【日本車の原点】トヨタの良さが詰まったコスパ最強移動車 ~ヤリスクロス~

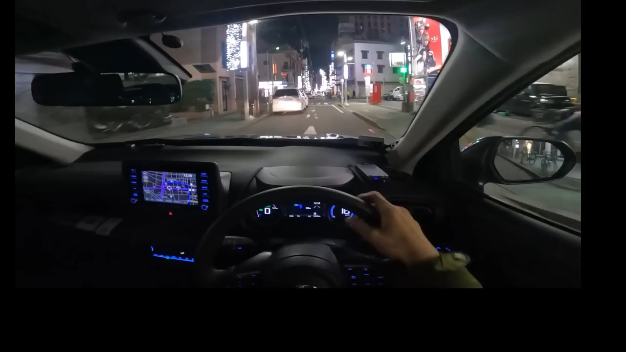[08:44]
かなり狭いところに入ってまいりました。この間を抜けるとなると、ちょっと楽ではないですね。